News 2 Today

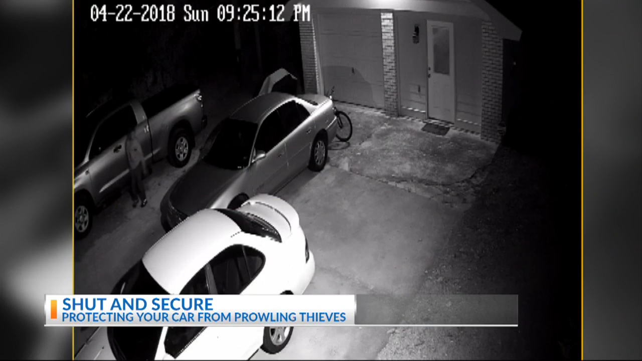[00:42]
OPPORTUNITY FOR MOMENTS LIKE THIS ONE, WHERE THIEVES PROUD NEIGHBORHOOD SEARCHING FOR CARS LEFT UNLOCKED.